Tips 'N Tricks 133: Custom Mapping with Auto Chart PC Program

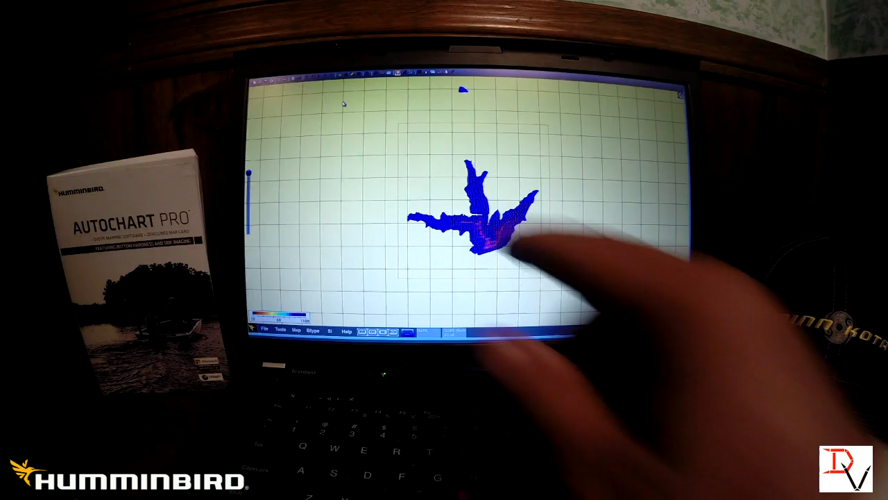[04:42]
You come up here, right up here to the top. Put your mouse over. It'll say create map. We click on that. And it has just created a map for us with all of our contour lines.
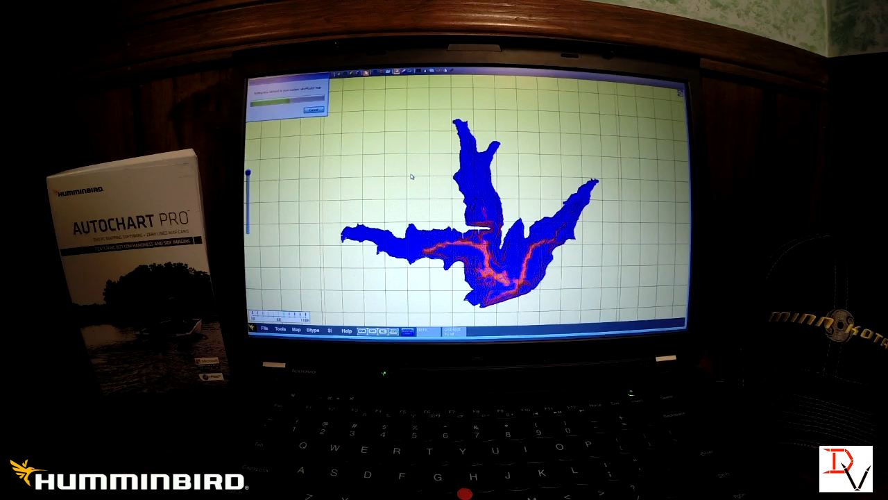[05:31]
Once we get this done, I'll show you some of the cool things that this can do. Your Lake Master SD card has been updated with your new chart.
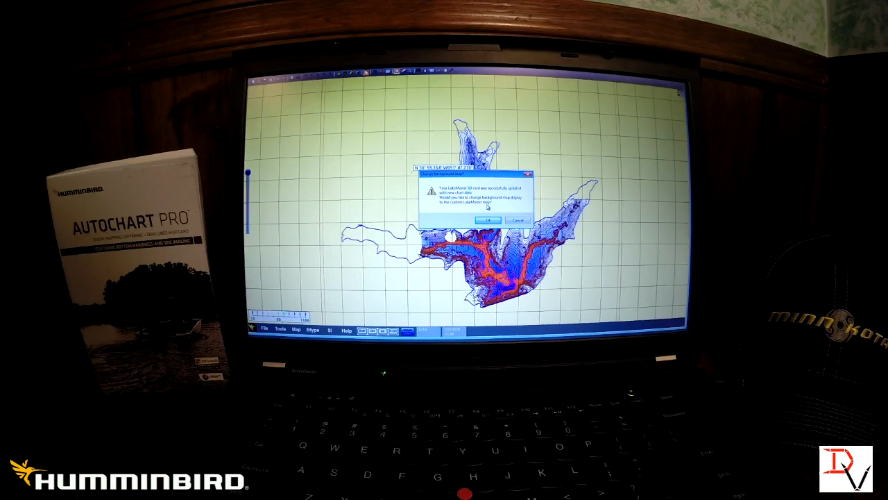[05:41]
Would you like to change the background map display of the custom to the custom Lake Master map? Okay. Now here's our new Lake Master map.
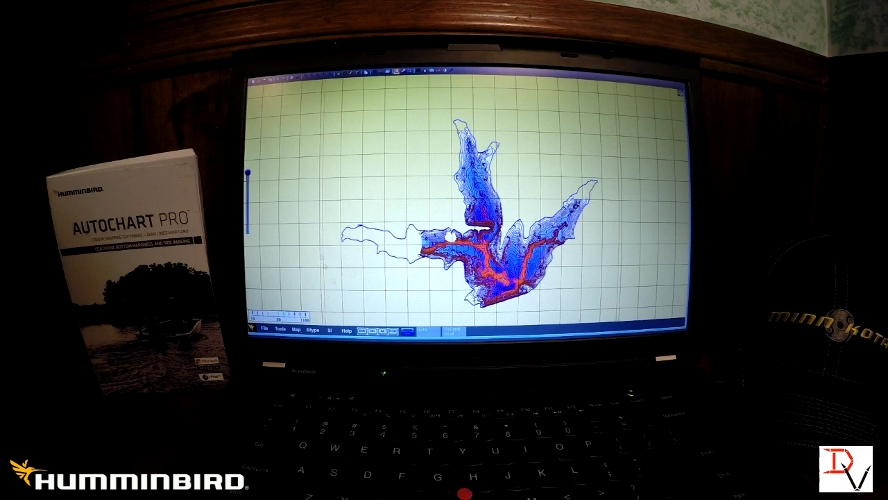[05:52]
We're going to zoom in. Look at the data details.
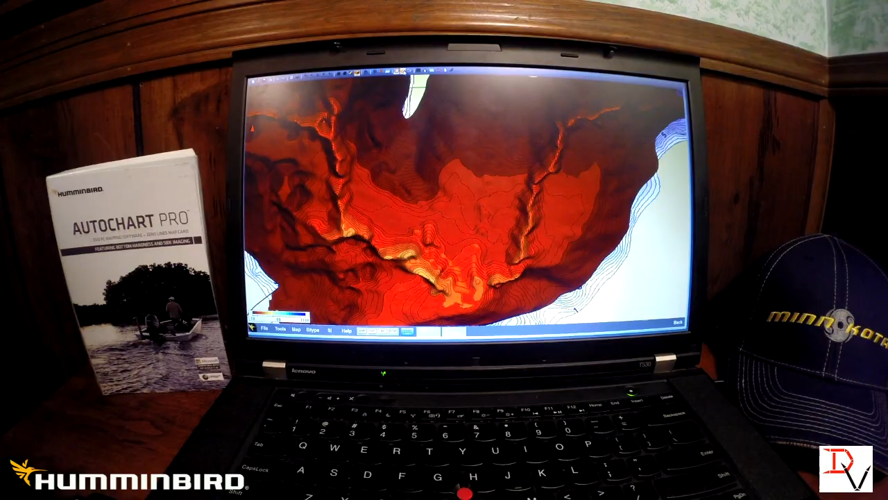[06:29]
If you come over here to... Oh, that's Waypoint Manager. We don't want to do that one.
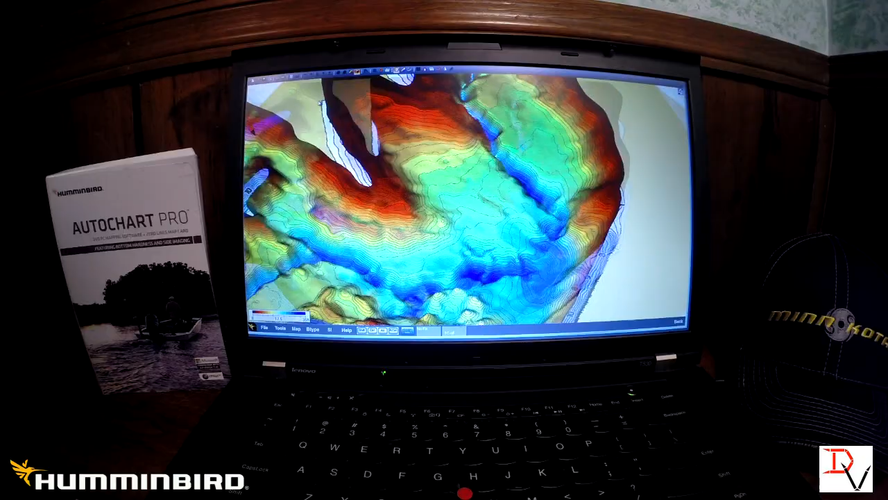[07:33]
We're going to go to 35 foot. We're going to go to 35 foot. There's our deep water. Our shallow water. Lake Master has filled in those extra areas to the zero line to make sure it's 100% covered.
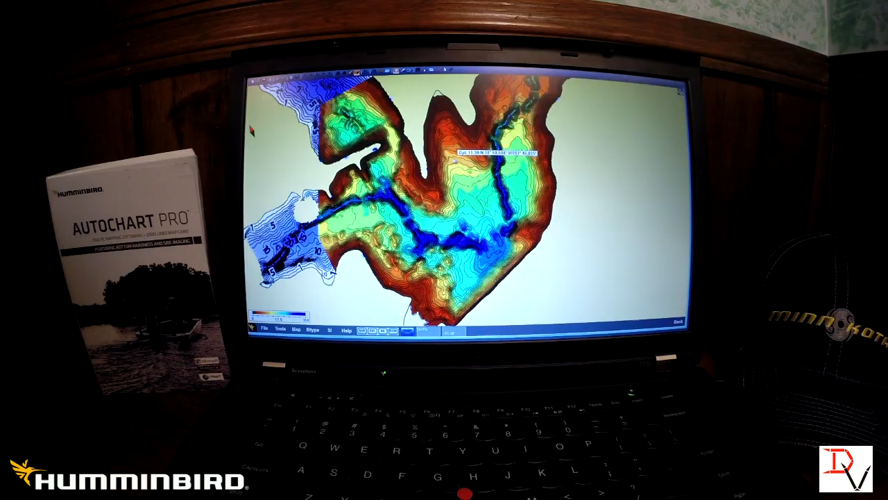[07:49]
We didn't get it all done yet. And we could use some... We'll go back out.
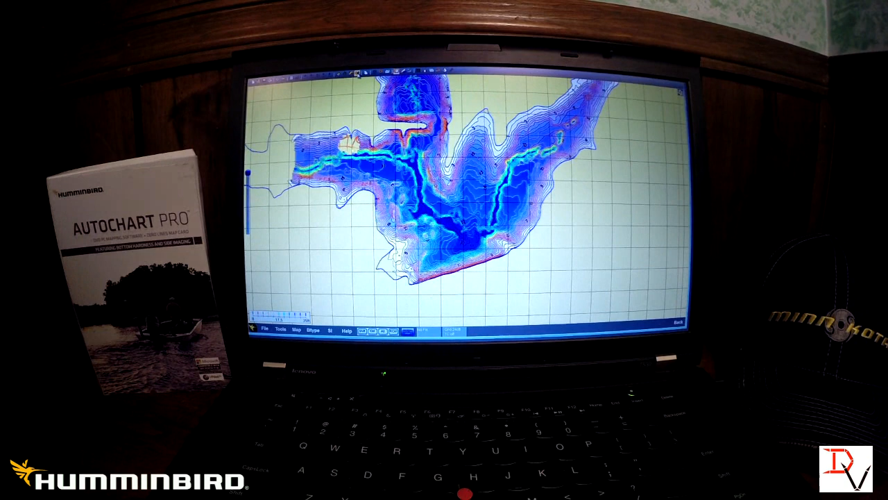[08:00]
But there's our Lake Master mapping data. Isn't that cool? Now, you can do bottom hardness. You can see the harder spots. You can also do side imaging mosaics. There's settings in here. You can set gain. And you can set types of color palettes.
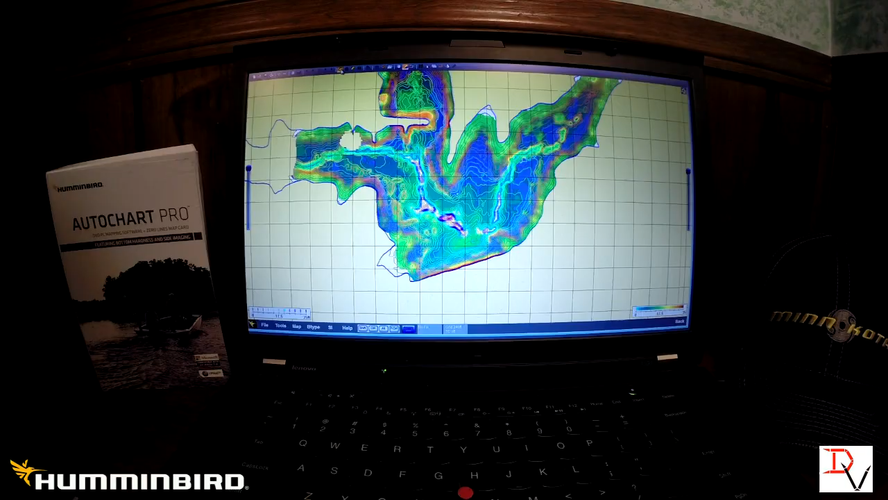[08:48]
Your total control of the data. If you want to give it away, you can. Look at those contours.
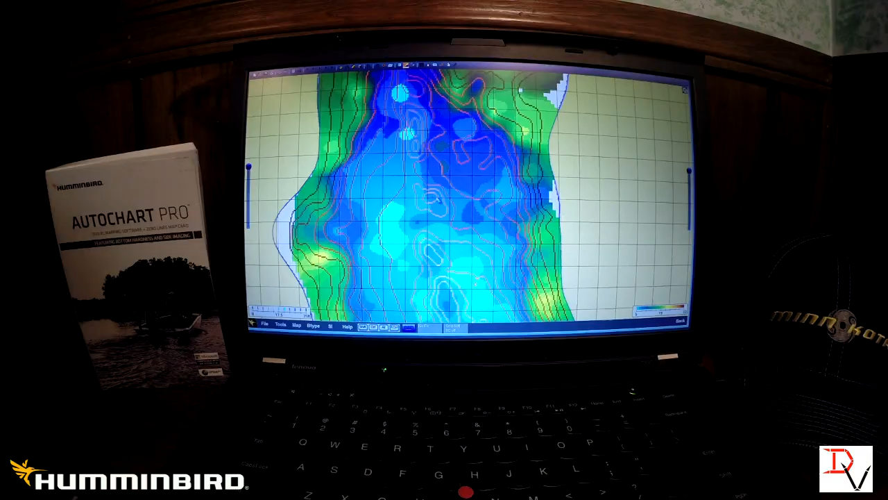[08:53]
Shows you a lot more what's out there. Look at this nice little ridge and stuff that's here. There's a lot of neat things. These sharp breaks along the old dam wall there. The river channel. This map had zero contours. And now I'll be able to come back and fish it with contours.
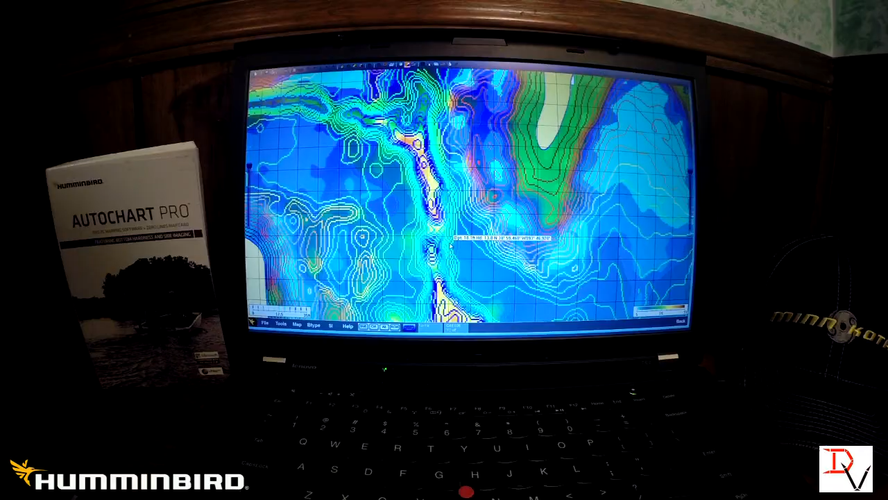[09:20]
But the 3D thing. That amazes me.
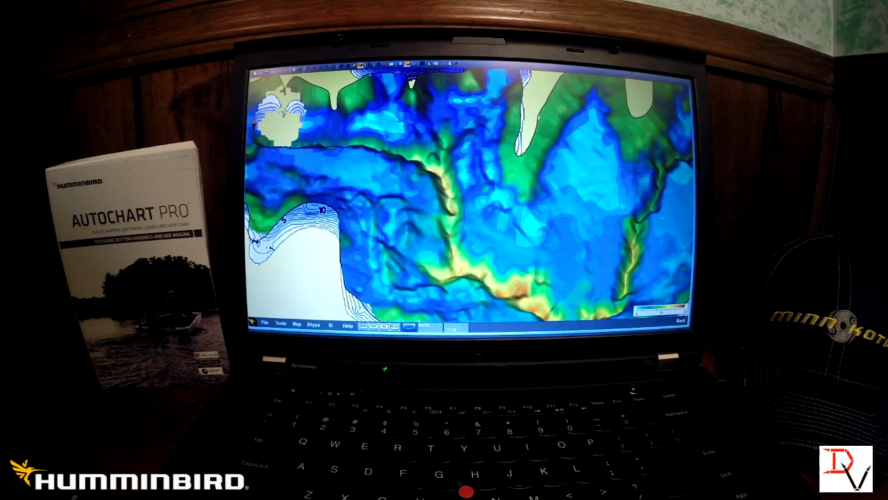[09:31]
That is just amazing. Look at the different. You can look at it differently. You got lake master style data.
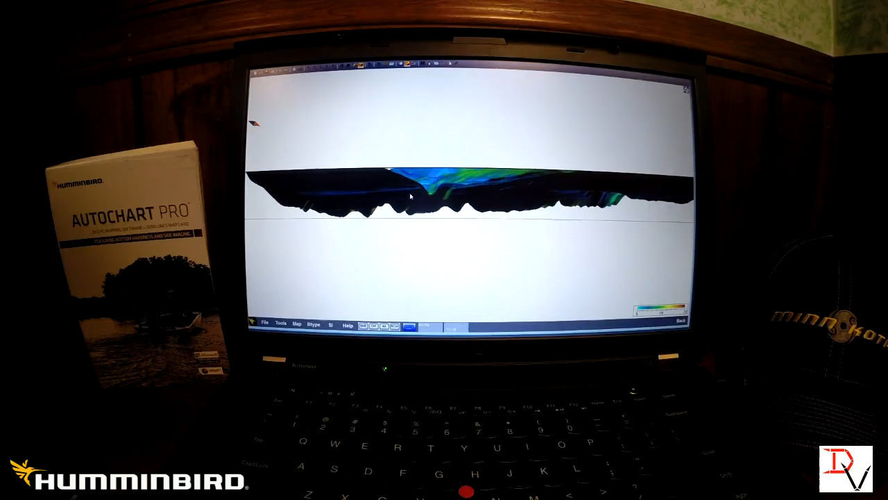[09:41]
Of any lake. Any fishery. You can go out here and just do your favorite little spot. This is kind of like what AutoChart Live does to the. For the Onyx owners. But this is just for you. You can show the bottom hardness.
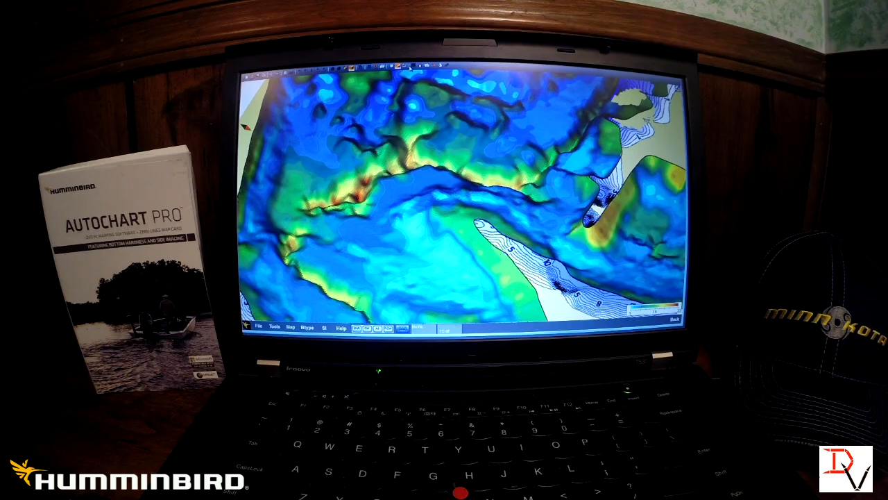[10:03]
We can turn the 3D on and off. You can change the scale. This program is amazing what it can do for you. But the most amazing thing is. There isn't a body of water that cannot be uncharted now. You can go out and make your own personal custom map. That you don't have to give away to anybody else. And it's just for you.